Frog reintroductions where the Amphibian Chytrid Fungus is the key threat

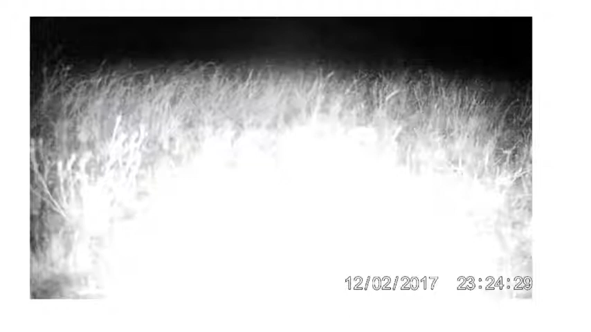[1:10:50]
where they are, of course, exposed to natural conditions, and you get predation. So, you'll see a bird come down, oh, escape that one, but this is what happens in the wild, right?
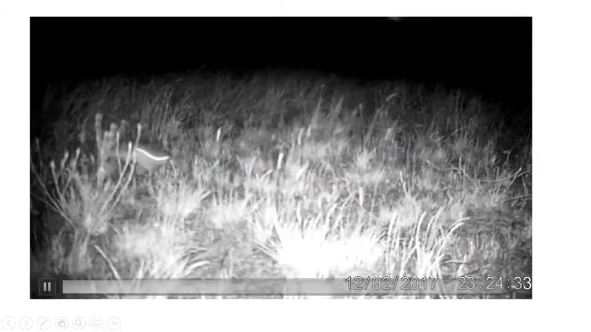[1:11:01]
So, the real situation in the wild is that there are exposed predators, and we can track them.